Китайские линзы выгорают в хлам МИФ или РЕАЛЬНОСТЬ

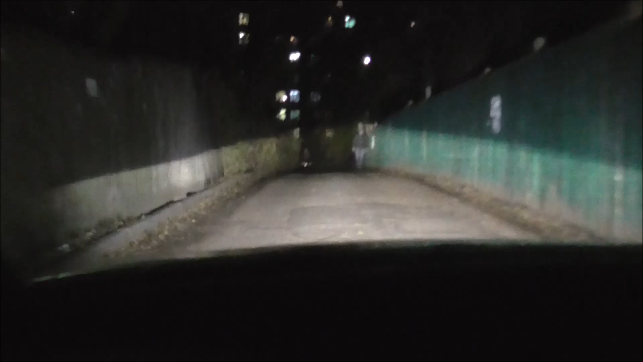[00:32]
Есть тут такое место очень удобное для того, чтобы тестировать свет, и видно был туннель света. Вот смотрите, вот наши по бокам ближний свет, наши полоски от линз без засветок. Вот у нас мы сейчас немножко блондинку слепанем.
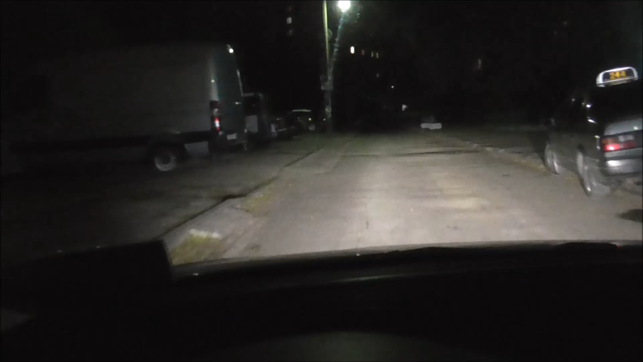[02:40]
Фары. Бронепленка за 2 года несколько заюзалась. Имеет такую
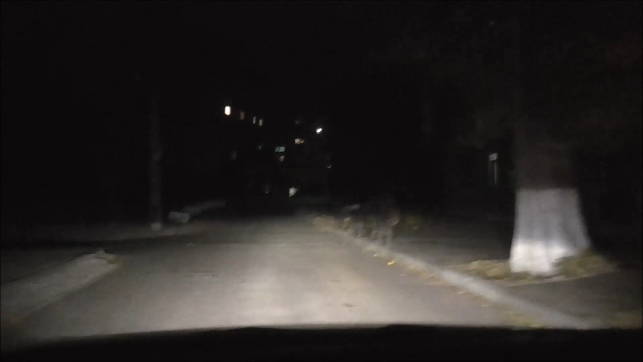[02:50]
матовую уже основу. Желательно было бы их, эту пленку, поменять, так как внутри само стекло новое, прозрачное и так дальше. Но пленка уже создает пелену. И даже несмотря на эту пелену и все вот моменты, мы имеем такой вот свет.